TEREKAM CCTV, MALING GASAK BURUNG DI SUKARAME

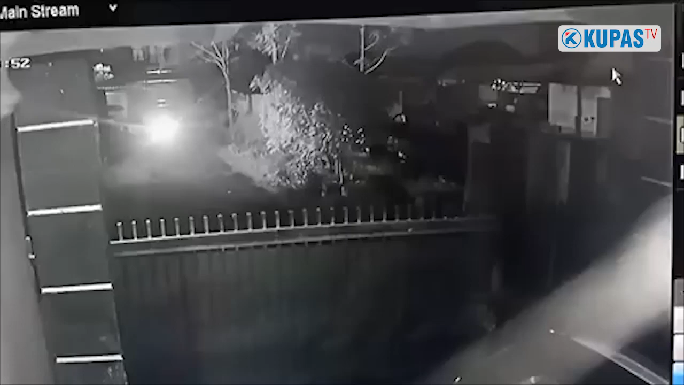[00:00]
Intro Pelaku pencurian burung di Bandar Lampung semakin marak Aksi kawanan pencuri burung belum lama ini terekam kamera CCTV
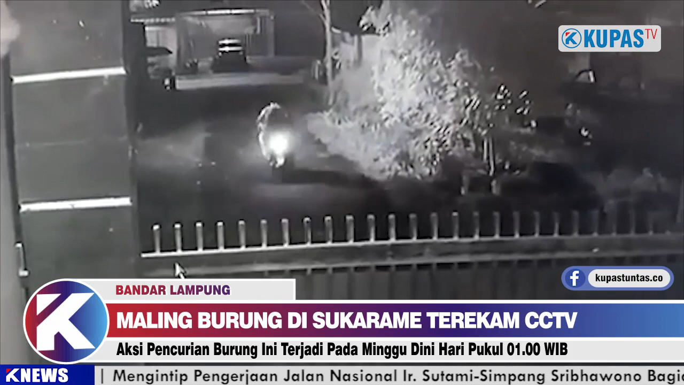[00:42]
Pelakunya diketahui berjumlah 2 orang dan berboncengan menggunakan motor beat